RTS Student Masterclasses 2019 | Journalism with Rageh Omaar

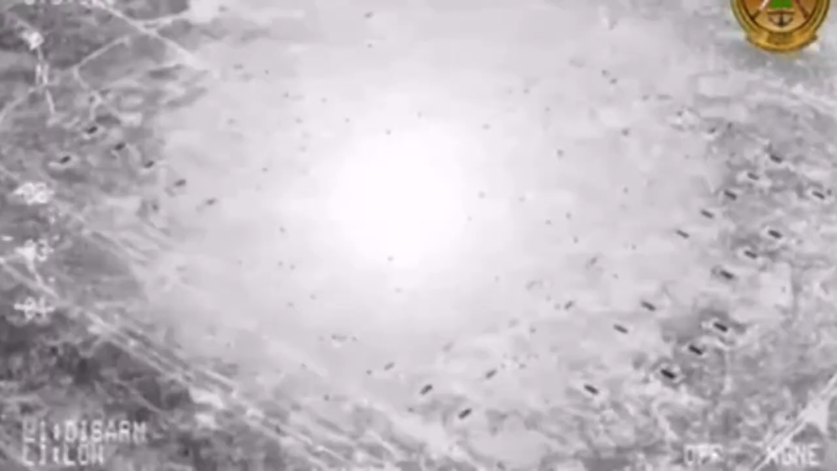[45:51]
which is why today the Iraqi air force bombed what appeared to be